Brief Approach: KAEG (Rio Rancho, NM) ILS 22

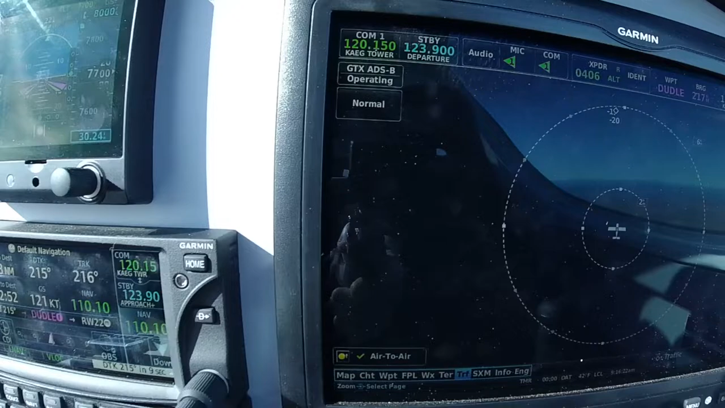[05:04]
traffic screen really not showing much there's one up above merit some light aircraft hardly any of the
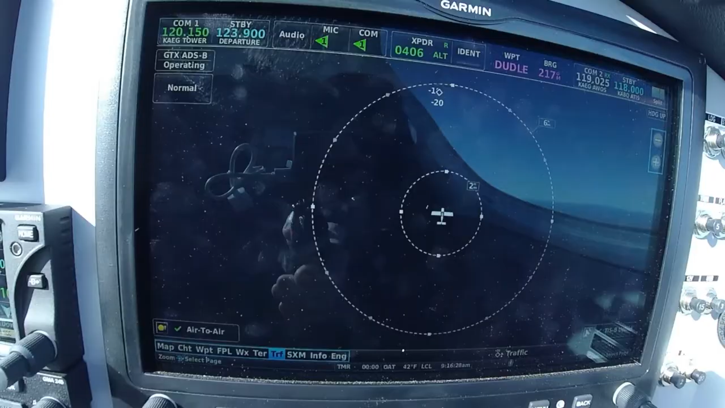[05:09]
uh commercial airliners are flying two-to-trally up to one ready for departure